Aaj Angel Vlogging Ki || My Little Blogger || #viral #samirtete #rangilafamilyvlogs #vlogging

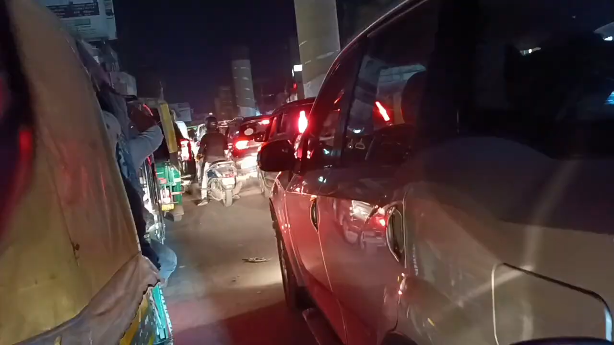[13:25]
तो फ्रेंट्स यहां रातु रोड में आकर
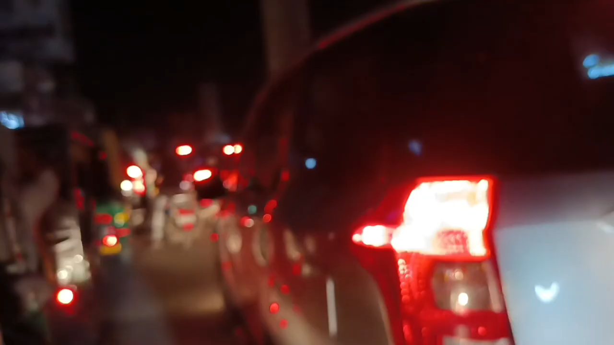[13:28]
के जाम में फस गये हैं यहां
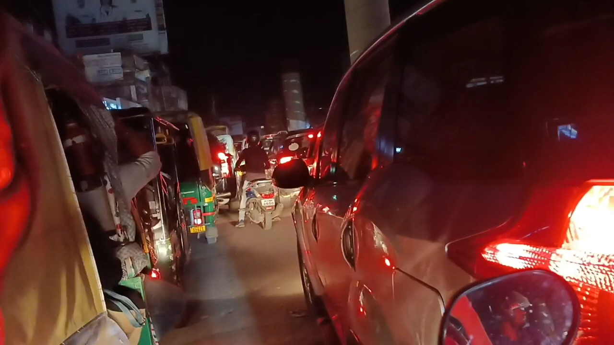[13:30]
कभी खाली नहीं रह है ना इसके चलते रोड और शोटा हो गया है तो फुर लंबा जाम लग लग गया पता निक जहां जा रहे हैं कितना देर में पौंच है